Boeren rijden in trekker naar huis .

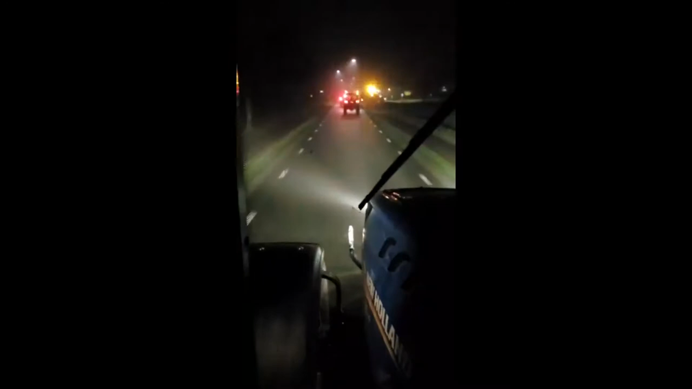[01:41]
Het is ook heel rustig op de weg. Je ziet eigenlijk helemaal geen voorbijgangers.
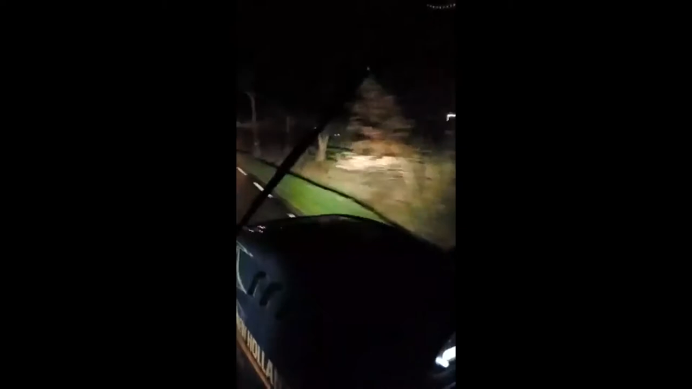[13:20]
Dat zit hier op rechts. Er is zo'n zandgat bij je. Ja, bij zo'n zandzuilgat waar je kan zwemmen in de zomer. Ja. Nou, nu ook wel. Ja, nu ook wel, maar het is nu wat koud. Voor de nieuwjaarsduik kan je erin. We rijden dus nu bij Opende, of richting Opende. Opende, gaat van ellende. Zo was vroeger altijd. Ja.